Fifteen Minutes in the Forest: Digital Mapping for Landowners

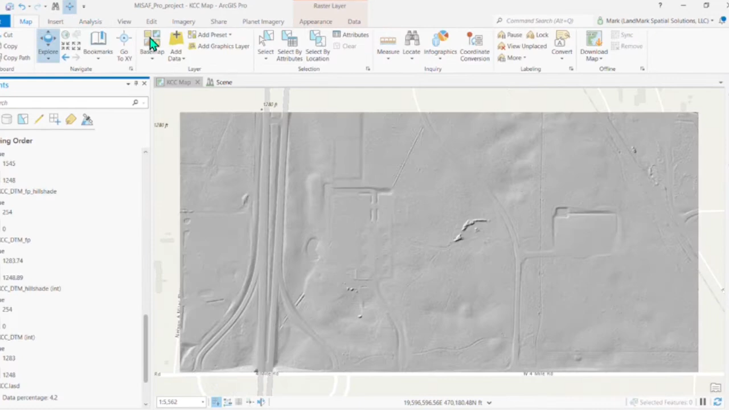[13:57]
So then we can know the difference between the top of the tree and the ground.
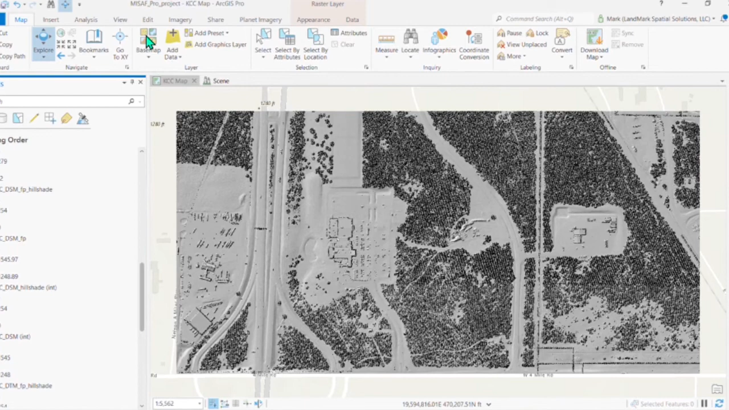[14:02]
Foresters like to know how tall our trees are.
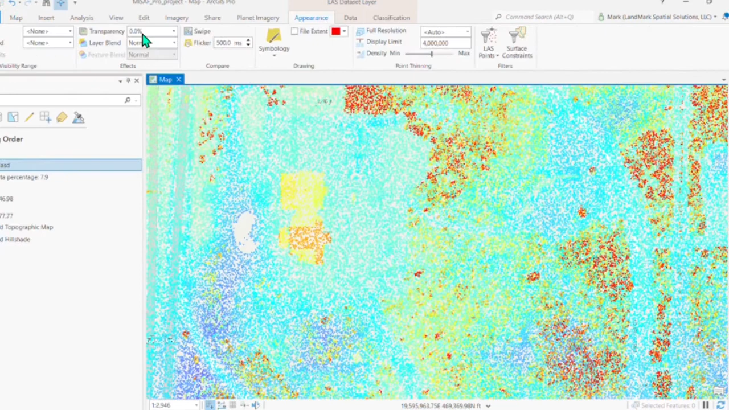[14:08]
So we can take those signals from the tops of the trees and then subtract out the earth.
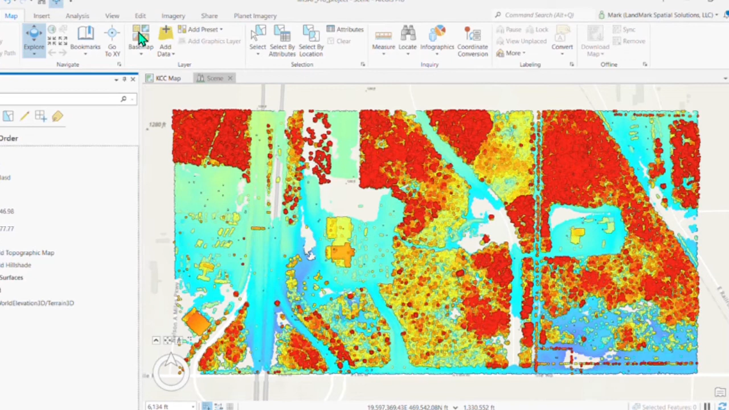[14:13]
And then the remainder then gives us our tree heights. USGS has the 3DEP program.
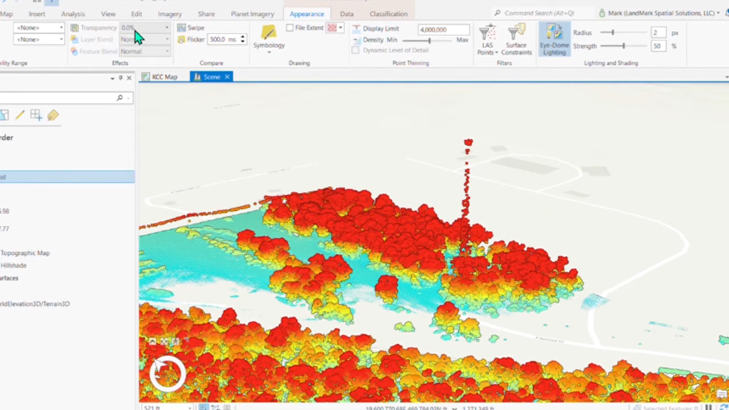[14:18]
Okay. And, and, you know, if you look at, you know, most of the kind of US is being flown for LIDAR.